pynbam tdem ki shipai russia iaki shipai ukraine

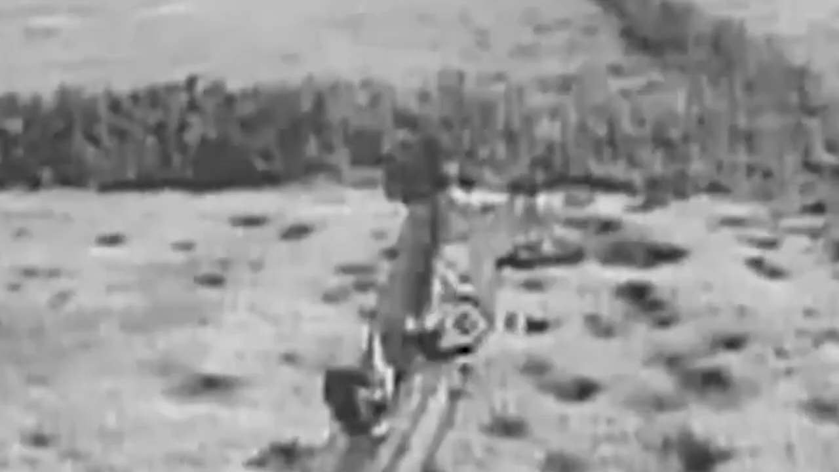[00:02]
Daka drone climb board say ki shipai jong ka Russia ban siat.
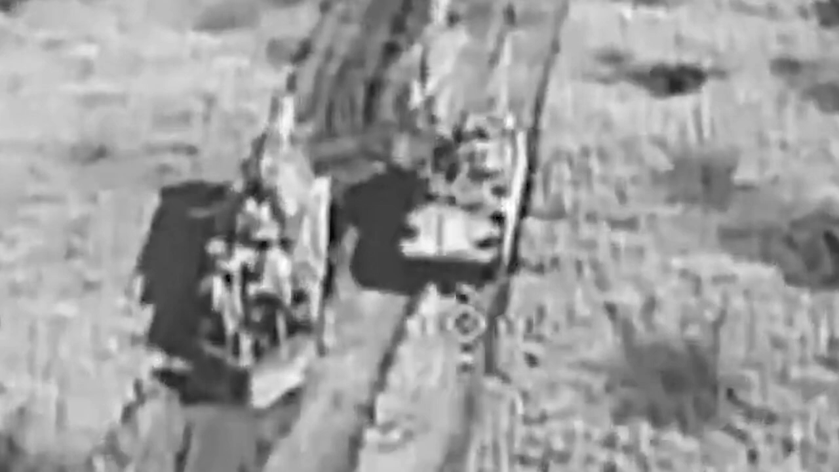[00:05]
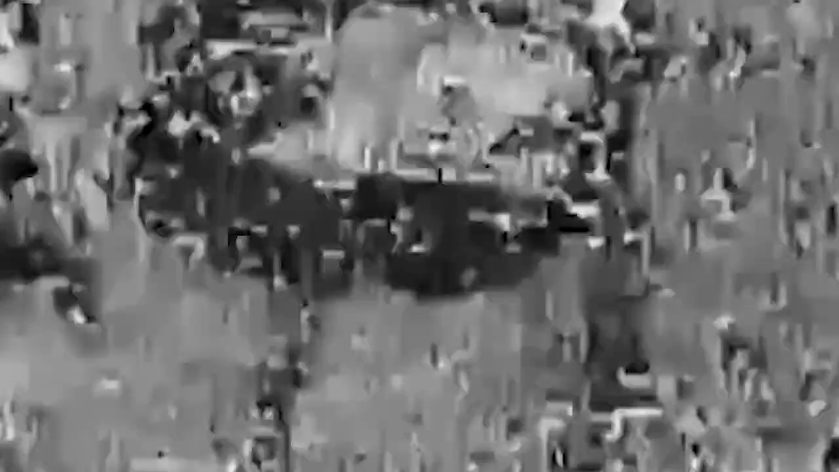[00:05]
Ye ki kali thma jong ki shipai ka Ukraine haka por ba ki dang ya char surok.
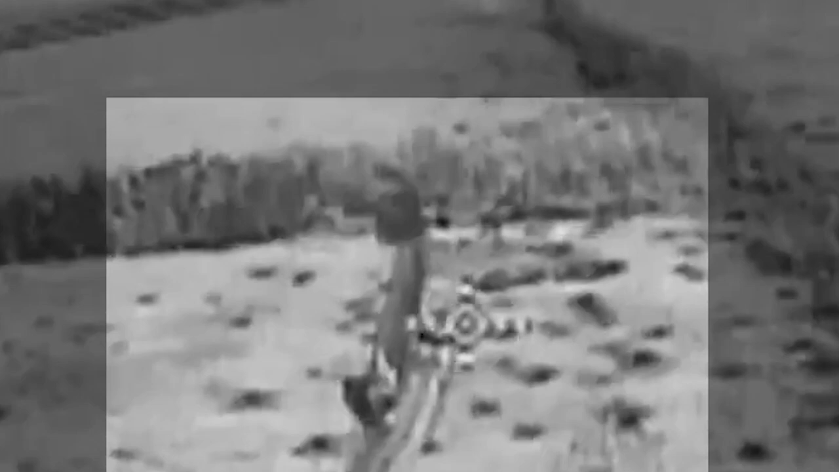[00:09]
Ya ka ne ka jing siat misal jong ki shipai Russia. She ki shipai jong ka Ukraine.
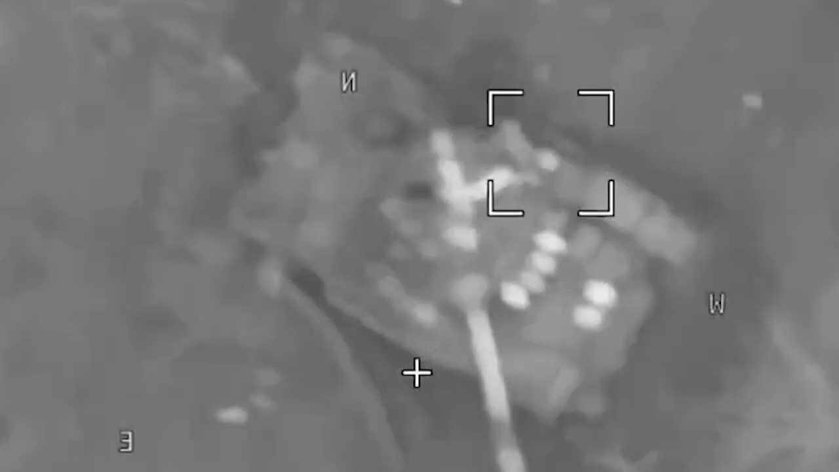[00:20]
Ya ka jing jot jong ki kali thma jong ki shipai ka Ukraine. Haka jing ya tho jong ki reports.
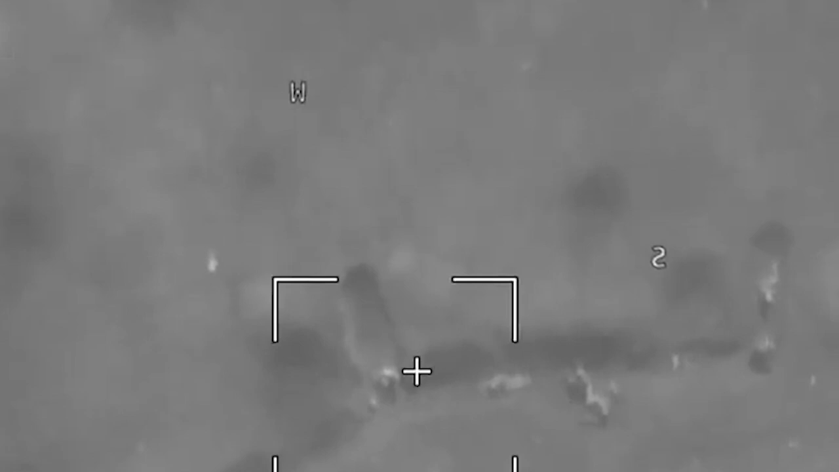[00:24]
Ki kali thma jong ki shipai ka Ukraine.
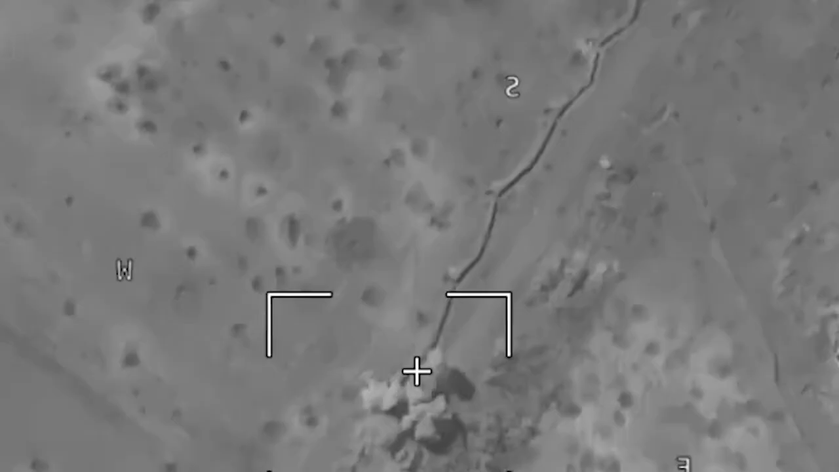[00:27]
Ki bala prano ki misal jong ka Russia.